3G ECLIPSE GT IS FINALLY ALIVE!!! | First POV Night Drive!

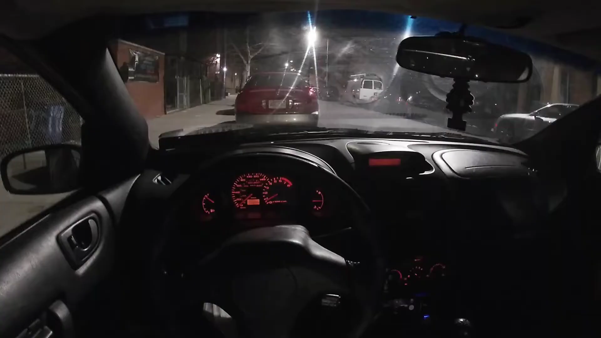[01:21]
guys so welcome inside the eclipse i got you guys strapped to my head as you guys know i like to do this pov video and there's like a
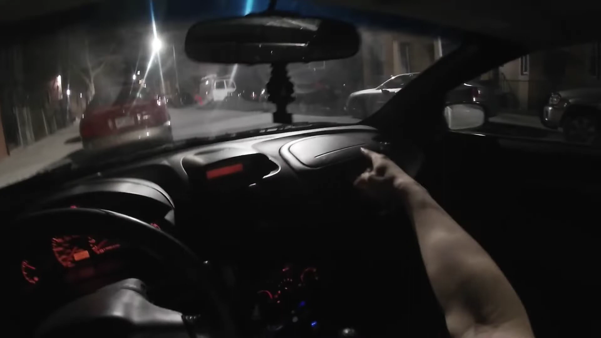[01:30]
little mosquito or something in here i already got to get it get out come on bro come on let me see we got the five speed manual right here press the clutch press the clutch five speed manual today is the day that i got the car back um i have been driving it a little bit off camera you could probably tell because it is nighttime now
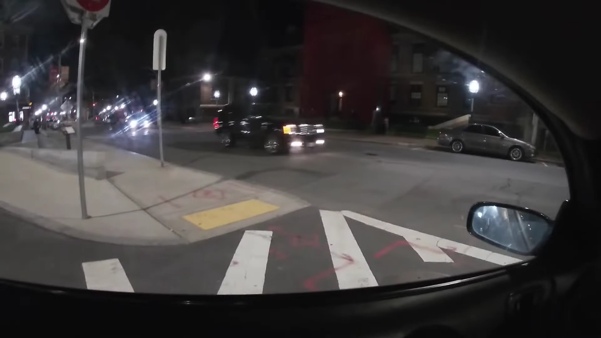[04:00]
again car is old there's only so much love that was given to it so i'm glad that she's up and running now um obviously i'm going to take so much more care of her now um and yeah you know let's just this is the first gear that's a second it shifts honestly really really smooth i haven't really had a problem with the shifting i think if there's going to be an issue it's going to be me when i actually try to shift it um because you know obviously i haven't had much practice with this type of shifter i'm not really sure exactly what to shift
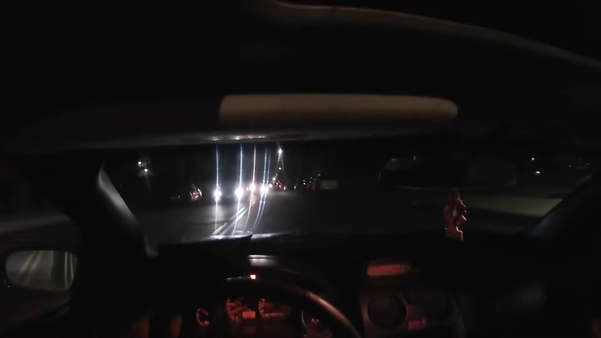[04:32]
gears so i kind of just shift them whenever i want i am in second gear right now so let me see if we can get one good rip we're in second gear let's see if we get a third um i thought it was going to be a little rough it wasn't too rough but yeah that was a nice second to third gear pull and oh man that actually felt pretty good i want to unlock the full potential of this car like right now um but this is
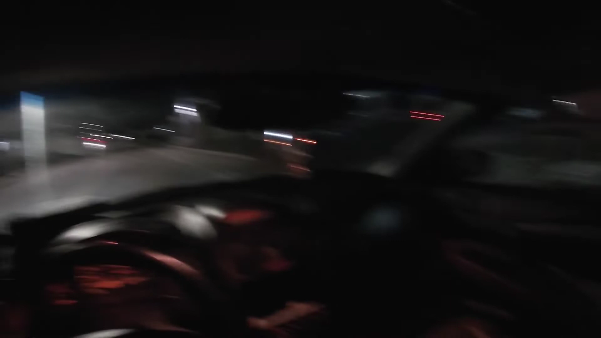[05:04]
not the best road to do it on so i should probably get to mexico to do that but yes so far so good i'm enjoying it um i hope you guys are enjoying it too comment down below what you guys are thinking so far um honestly she runs really good for a 2003 i'm not really having issues and these seats guys yo these seats are so comfy like yeah like they're a little old but they're still you know they got some bounce they got a little bit of cushion they're super comfy and if i'm honest with you guys because i got
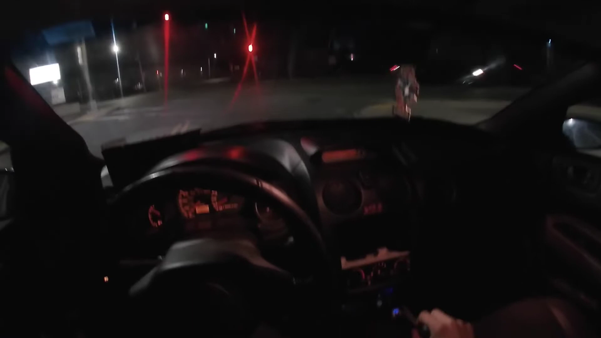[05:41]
like no cracks guys no nothing um the seats obviously look a little worn but not even that worn if i'm honest with you guys so let's just turn the lights off and enjoy the drive because that's all that this video is about it's my first you know night drive my first pov with this car there's so much that i want to take care of before you know we unlock this car's full potential but i do want to see if i have her ready by october because